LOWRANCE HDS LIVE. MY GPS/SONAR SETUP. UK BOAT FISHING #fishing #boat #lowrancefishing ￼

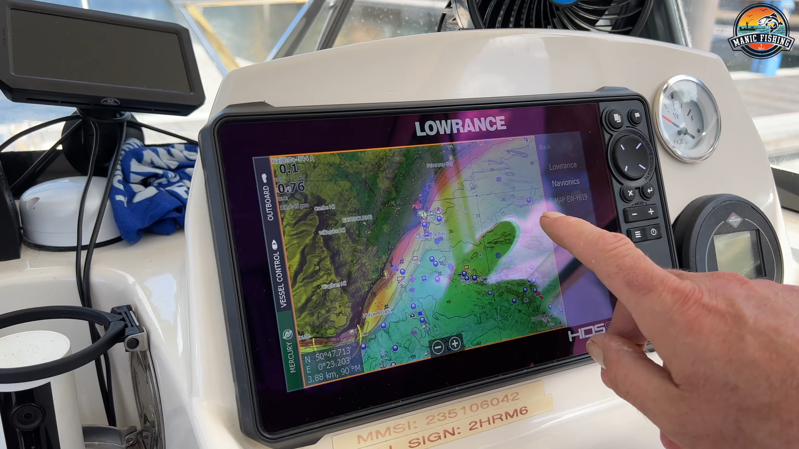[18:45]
let's put this chart on navionics just shows you a little bit easier
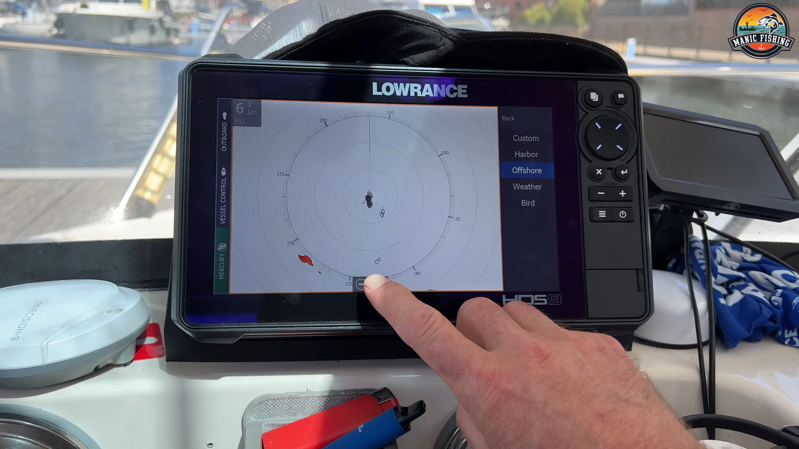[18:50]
so that will change so if i i'll put this radar up to about eight miles
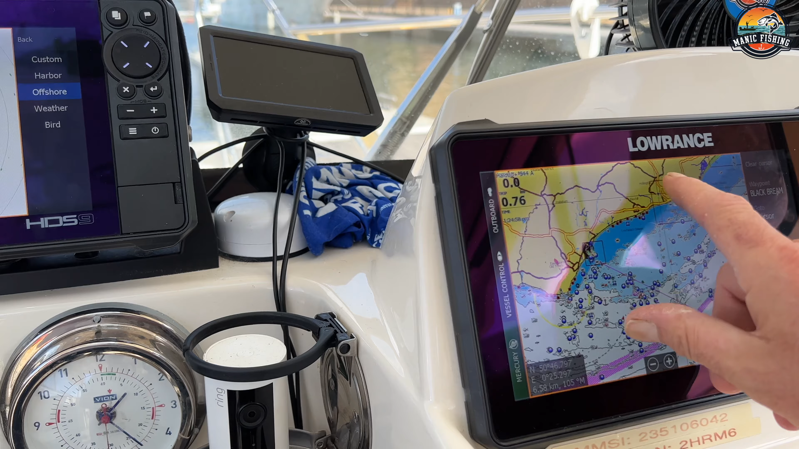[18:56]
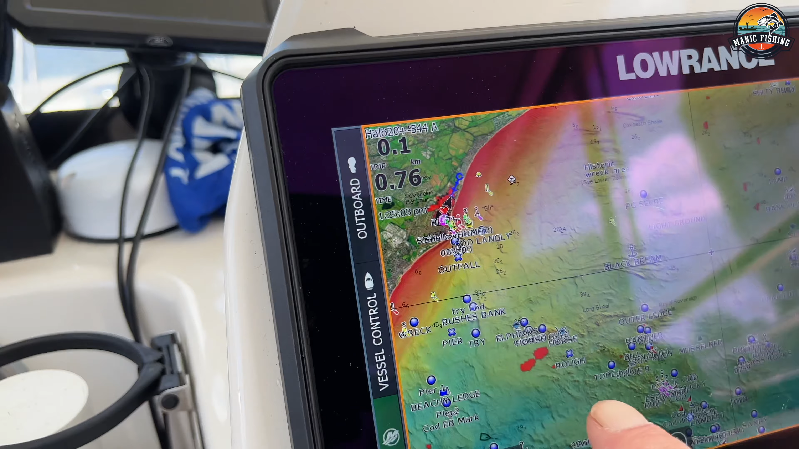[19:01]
and you can see these red dots here these are targets out there so this here is
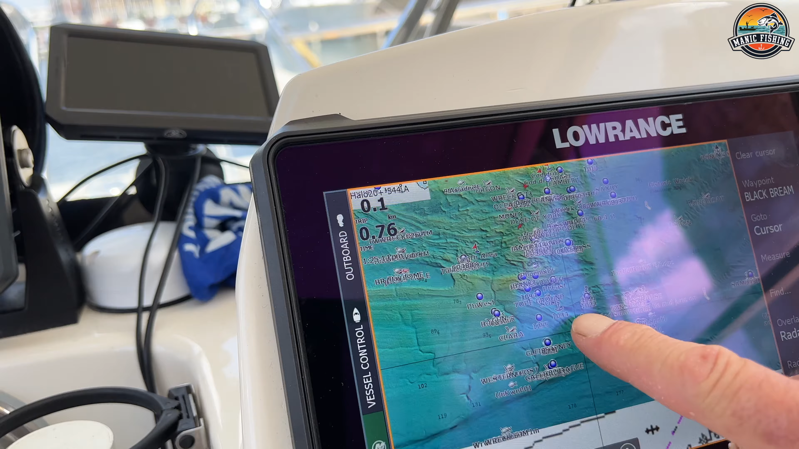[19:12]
obviously two boats yeah so you're picking targets up here these red so it's it's very handy
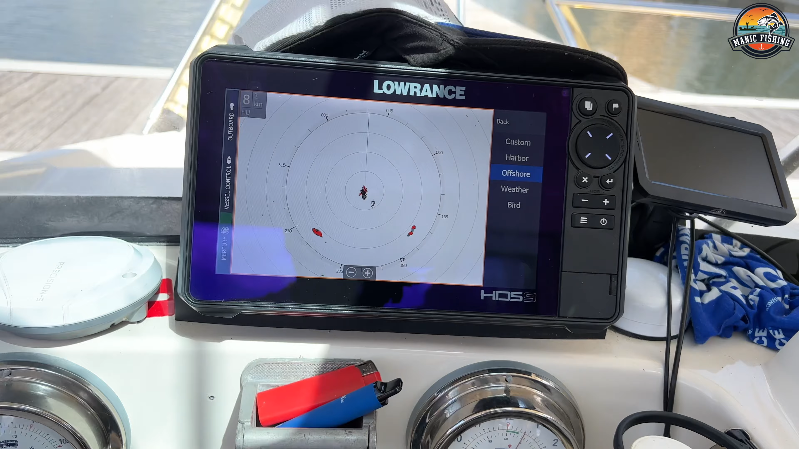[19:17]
to have and as i sort of explained before what i do is when i'm going out
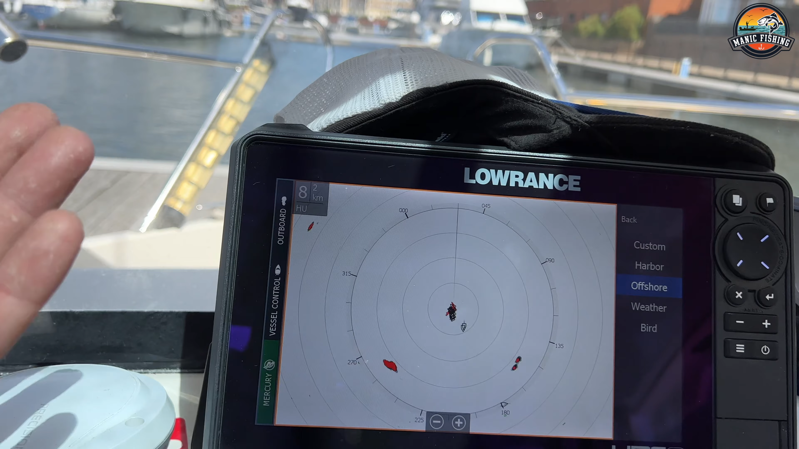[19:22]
to a wreck i will actually put my radar on if my
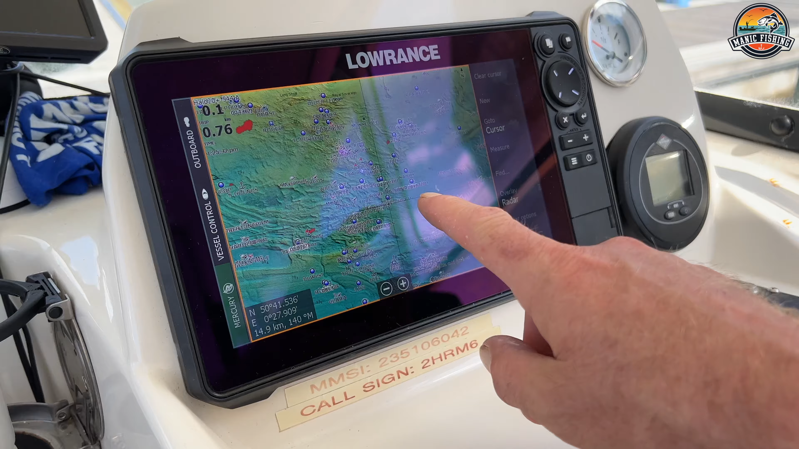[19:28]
wreck's 10 mile i'll put my radar on 12 miles then i'll go over to the chart
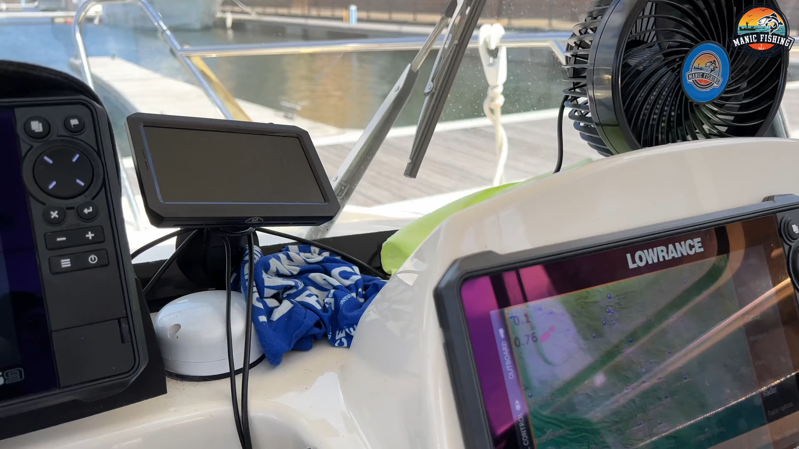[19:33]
and then i'll zoom in on that wreck and then i'll see if there's any boats
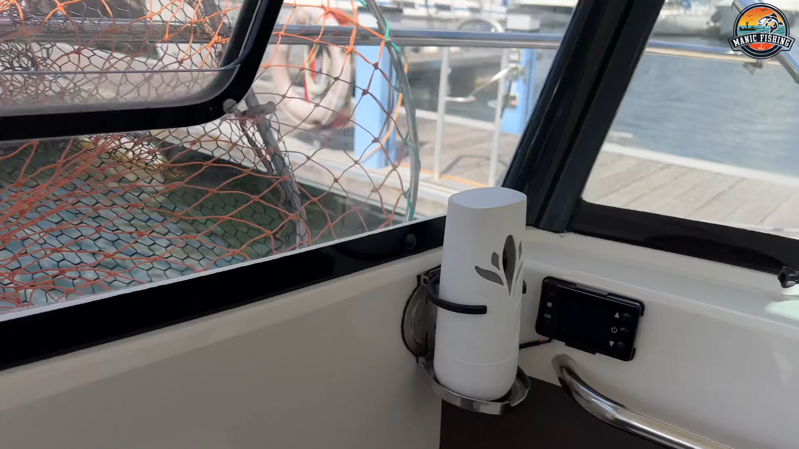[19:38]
on it then i know it's not worth me going out there because i don't want to be crowded but um yeah it's a lovely um it's a lovely setup and uh if i show you out here the sun's probably glaring on this unit a bit but it's exactly
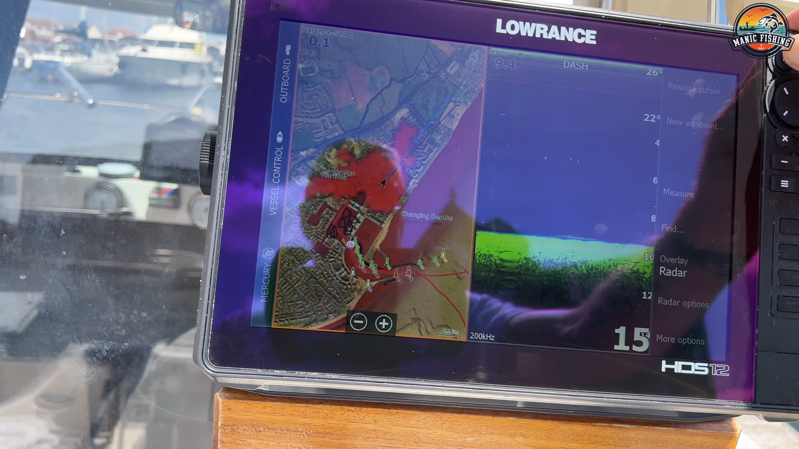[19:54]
the same setup on this unit here i've just got these pages set up slightly different so i have
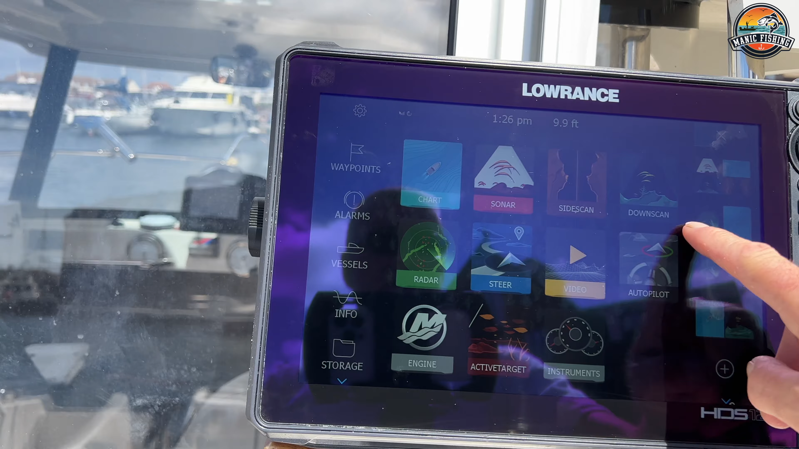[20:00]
got here um my chart
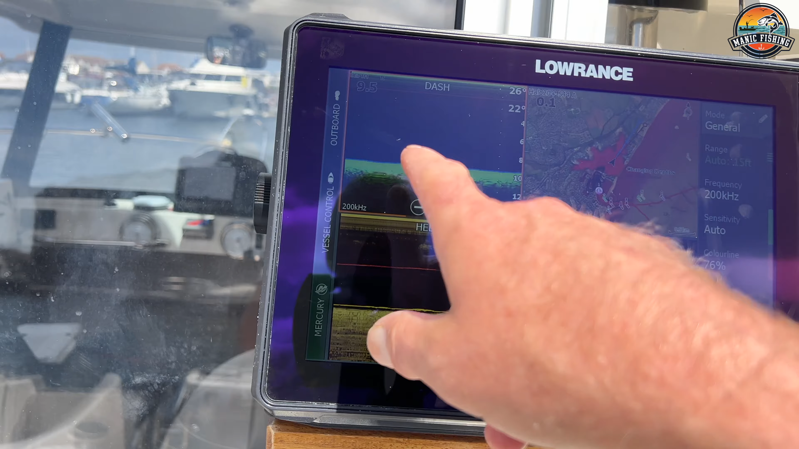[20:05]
sorry my chart sonar and my two side and down scans
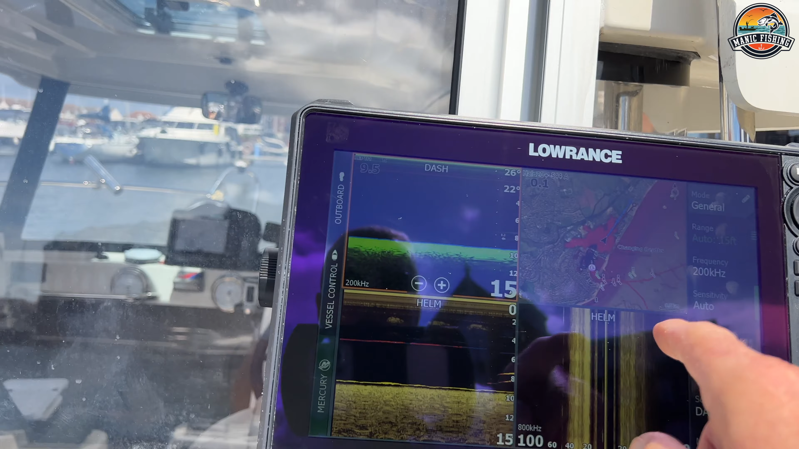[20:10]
set up on this but i'll be honest with you all i use this for out here is my
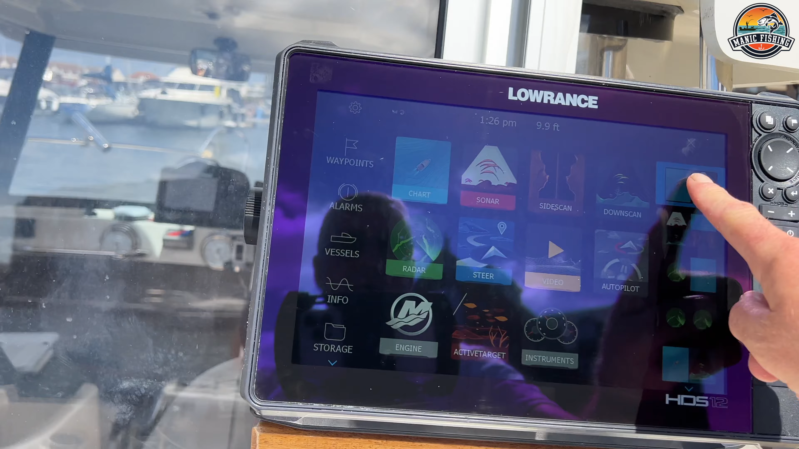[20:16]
so you can see the fish there here but all i use this for out here is my chart and
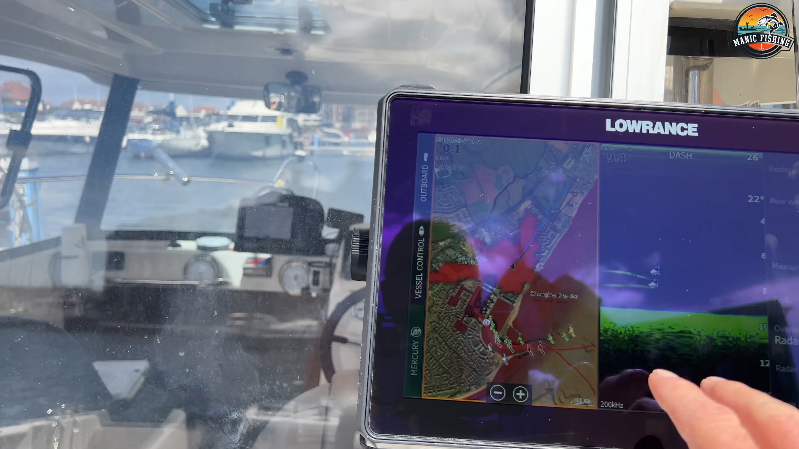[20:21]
my sonar so when i'm going around the wreck i can actually see what i'm doing on this unit